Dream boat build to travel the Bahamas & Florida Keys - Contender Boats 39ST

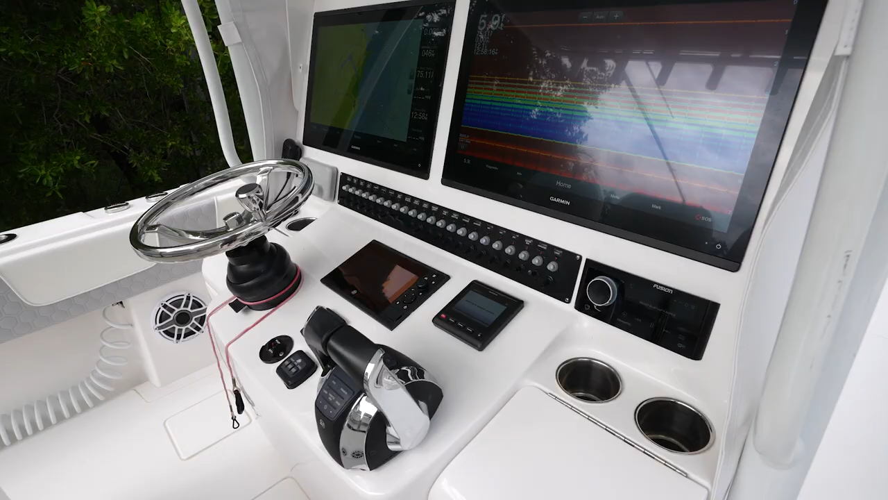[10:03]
it's so big to the point where if i'm in the back of the boat i can still see the sonar nice and big up here on
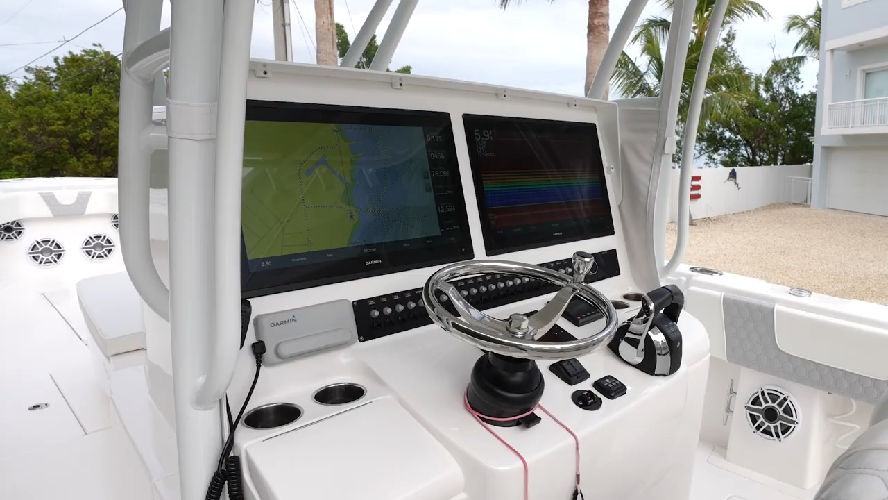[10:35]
big screens we went with two screens just because if we are in the